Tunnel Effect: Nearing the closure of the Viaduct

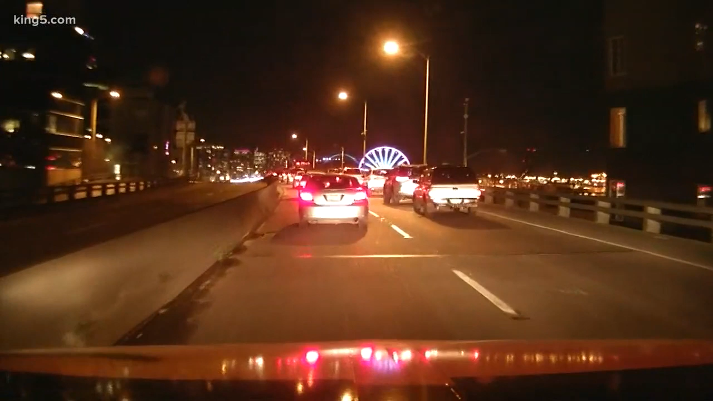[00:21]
And then they're going to turn off the, and we'll go outside right now because we're coming up on it, the Elliott on-ramp that goes southbound. That'll be closed probably a few minutes before 10, and then the main line will be closed at 10 o'clock along with the route that goes from
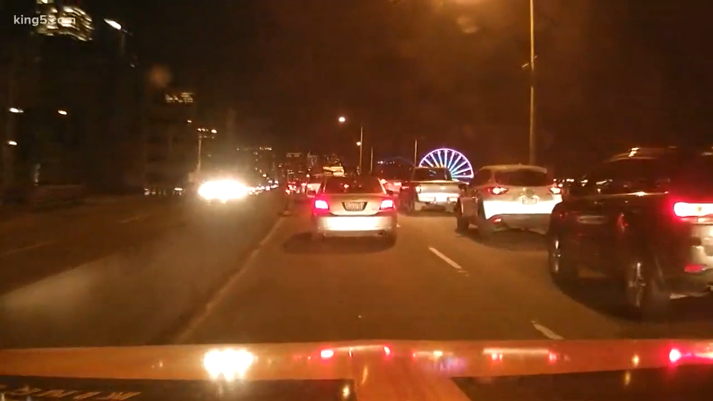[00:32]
the West Seattle Bridge around the loop and northbound onto the viaduct. So we're really ticking down to it now. We're on it. It's been very crowded all night. We saw a lot of people kind of breaking the rules out here earlier. We'll come back to that in a minute. I want to show you some pictures of some of the work that they're going to try to get after here starting.